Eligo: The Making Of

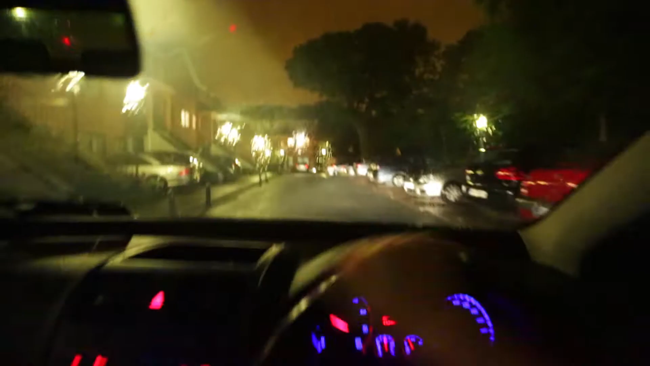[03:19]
Sorry, just didn't remind you about that. Okay, up, up, up, up, up. Can't see anything.